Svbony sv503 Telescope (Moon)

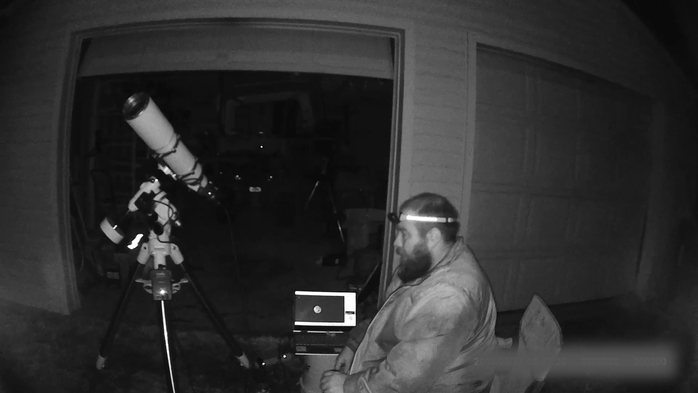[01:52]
star command we got the SV Bonnie SV 503 102 ED telescope hooked up to the EQM 35 Pro mount we have found our target there's some partly cloudy skies right now we're gonna wait until the clouds get out of the way we're gonna take our shot so let's load it up and capture the moon